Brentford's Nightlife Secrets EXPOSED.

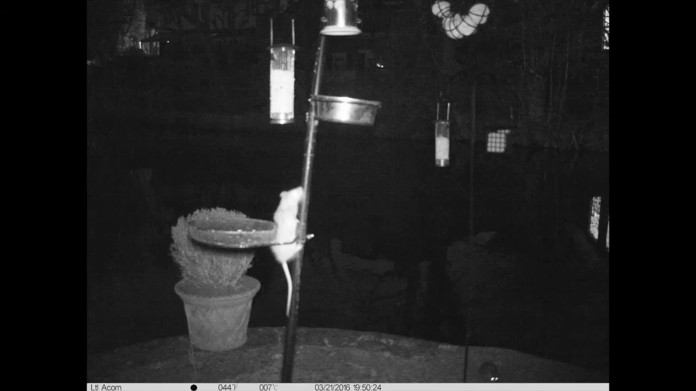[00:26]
As soon as it's dark, it's not a bird this time that's going for the food.
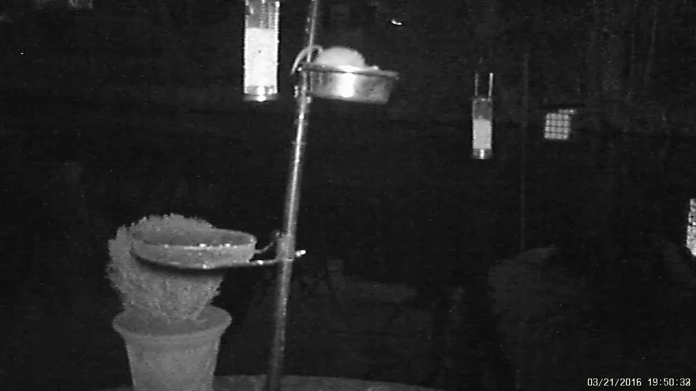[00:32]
A motion sensor triggers our infrared camera. This visitor is easily able to climb up and down the pole.